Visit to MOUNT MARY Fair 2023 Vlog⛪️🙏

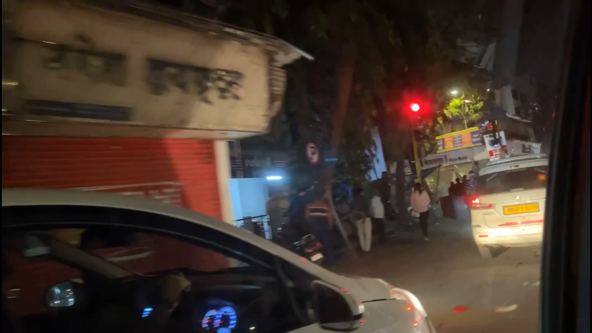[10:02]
तो अभी हम लोग जा रहे हैं एसवी रोड से।
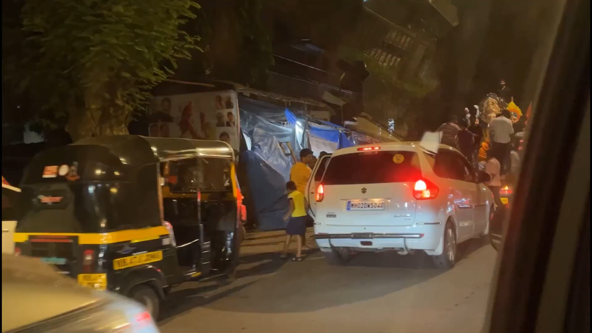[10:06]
ये देखो आज का दिन सब गणपति जा रहे हैं मंडल में, और ये सबसे बड़ा गणपति है।